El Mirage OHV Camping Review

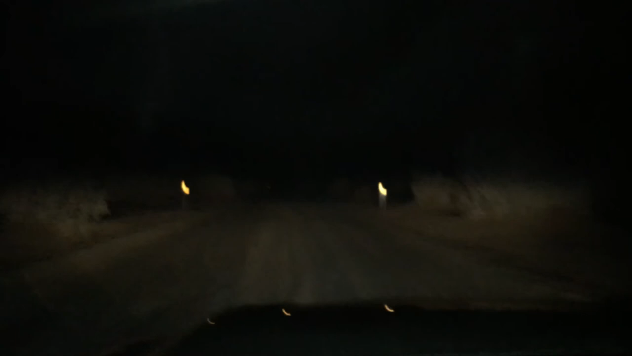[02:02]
dirt road into El Mirage what do you think Jake? I think I'm hungry you're hungry? all right get some food stay tuned to see the spot all right there it is